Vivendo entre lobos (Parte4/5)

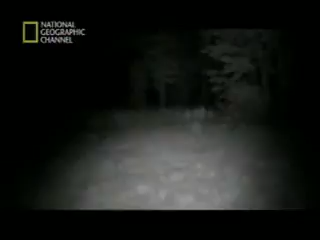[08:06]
Sean usa um binóculo noturno para identificar alguma atividade.
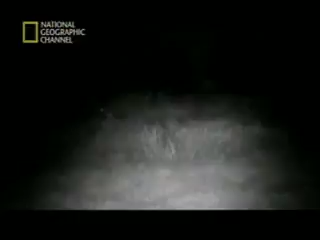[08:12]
Agora é uma e meia da manhã e a temperatura está caindo, mas nada de lobos. Sove e para, está ventando, temos trovões e raios.
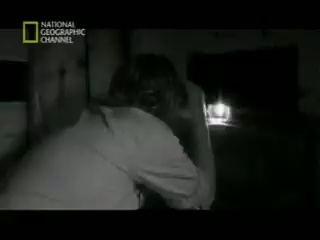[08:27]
Sean acredita que esta seja a alcateia que atacou o bezerro do fazendeiro polonês.
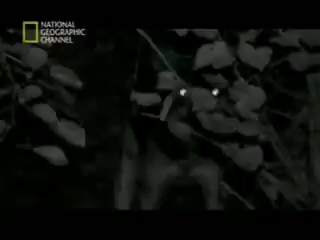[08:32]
Há um macho e uma fêmea e possivelmente dois filhotes.